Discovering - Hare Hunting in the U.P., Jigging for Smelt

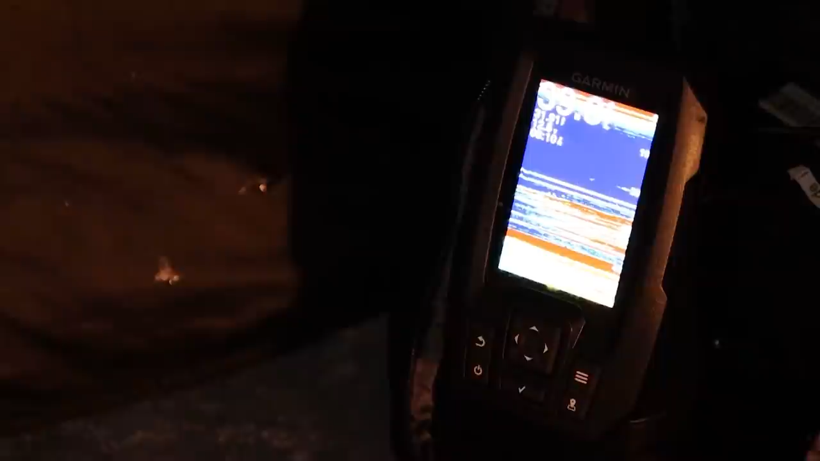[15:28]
And now they're starting to move in about 25 feet.
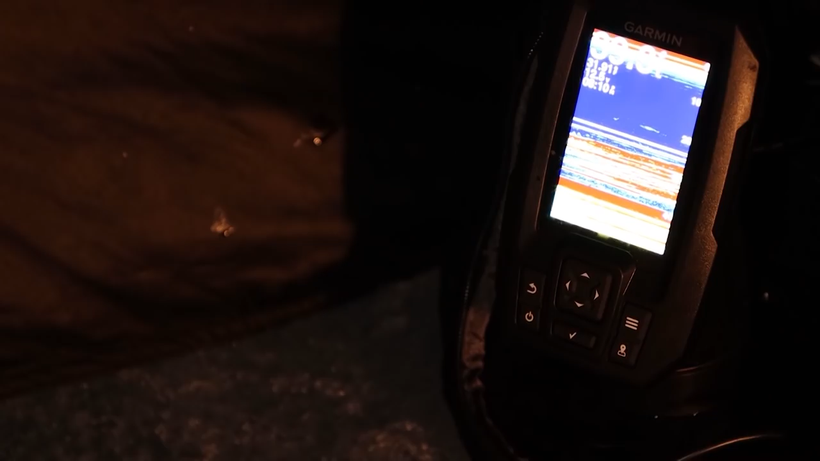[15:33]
You wouldn't think that there would be that many fish down there for that long period of a time, but they just keep moving in.